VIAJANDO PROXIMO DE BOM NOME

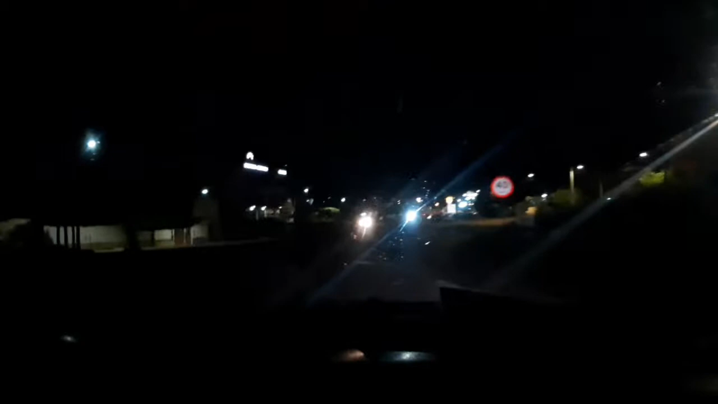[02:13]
Acabando de chegar em casa Moro aqui na beira da pista Esse prédio aí Esse primeiro andar Aqui tem esse Começando embaixo